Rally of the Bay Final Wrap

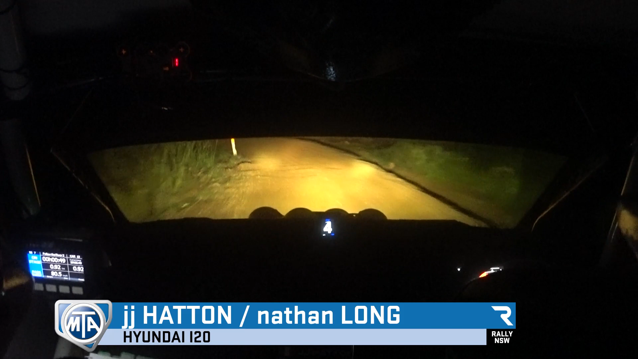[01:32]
We've still got plenty of videos to come over the next week, so there's heaps of rally action to look forward to. And Justin, four right off camber, immediate three left, four right off camber here Justin, immediate three left,
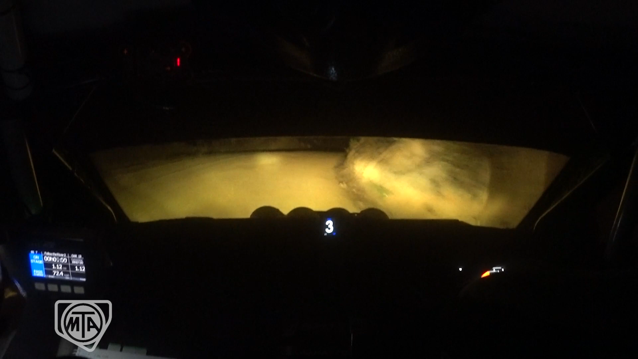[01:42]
and Lynx four right plus through brow, power 180, go. I've turned for a photo. But I don't know for people...